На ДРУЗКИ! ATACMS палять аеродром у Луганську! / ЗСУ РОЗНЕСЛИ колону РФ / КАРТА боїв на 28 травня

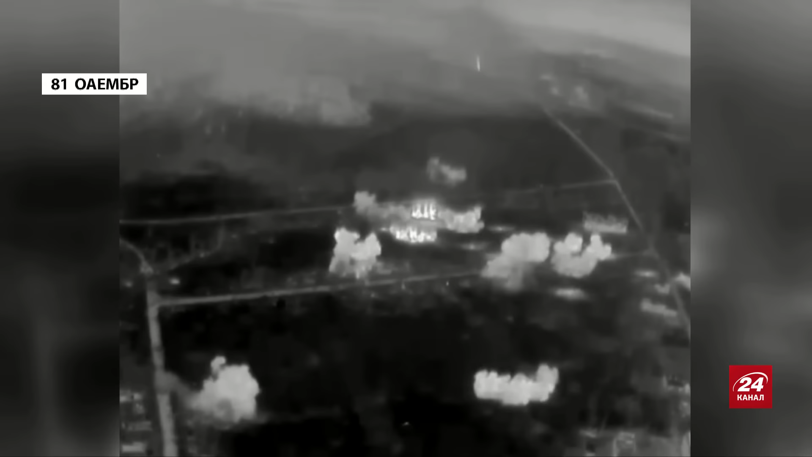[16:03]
Це просто накривають, ну, мало не кожен квадрат, квадратний метр засипають снарядами, мінами. Як там тримати оборону в умовах отаких обстрілів, ну, дуже складно собі уявити.
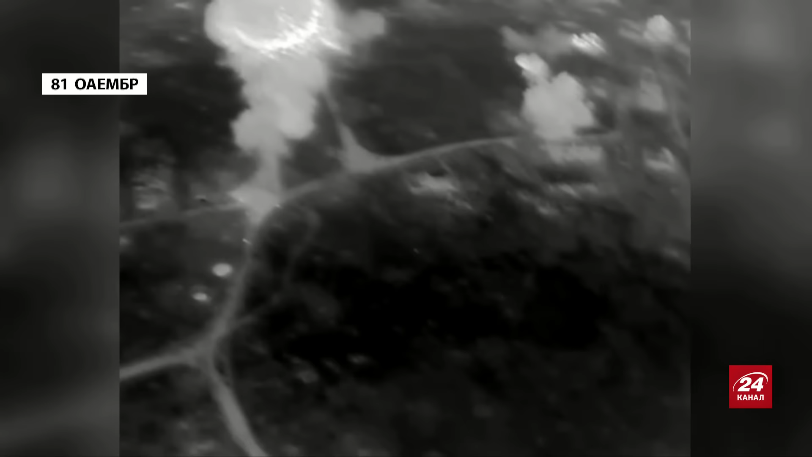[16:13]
Наскільки героїчно тримається там 81-я окрема аеромобільна бригада та інші підрозділи, які, ну, в першу чергу, якраз 81-я бригада.